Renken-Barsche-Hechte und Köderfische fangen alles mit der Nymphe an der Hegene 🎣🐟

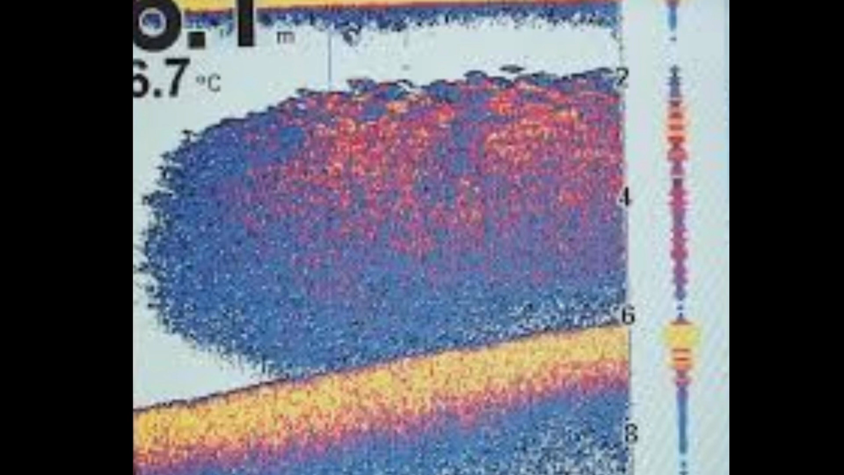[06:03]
Wenn ich auf Mecholot da die Schwärme gefunden habe, dann ist das kein Problem, wenn ihr genug Fisch da habt. Wenn ihr da runterlässt, dann habt ihr in wenigen Minuten habt ihr eigentlich genug Köderfische. Das funktioniert eigentlich fast immer top.